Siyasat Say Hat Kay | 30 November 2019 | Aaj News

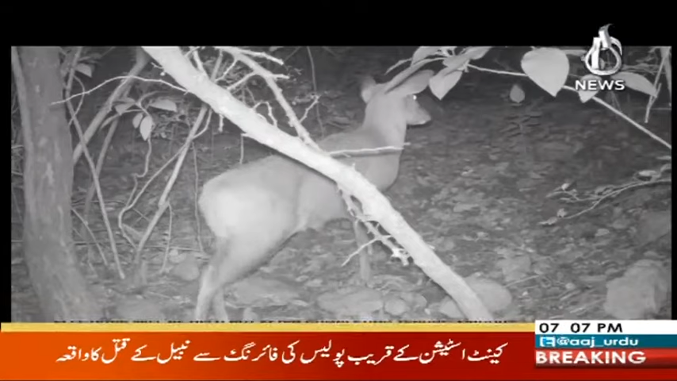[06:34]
ऐसी इंफ्रारेड लाइट फेंकता है जो कि उसको तंग नहीं करता मगर उसको कैमरा पकड़ सकता है। अभी हमें पिछले ये 2-3 हफ्तों में हमें बहुत इंटरेस्टिंग इन्फॉर्मेशन जो मिली है,